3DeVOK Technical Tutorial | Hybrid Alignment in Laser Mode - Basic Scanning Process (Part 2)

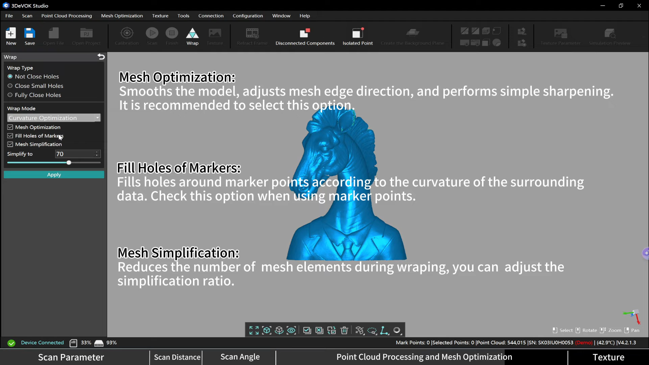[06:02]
mesh simplification reduces the number of mesh elements during wrapping you can adjust the simplification ratio after setting the wrapping parameters click apply in the mesh interface we can further process the mesh such as refining and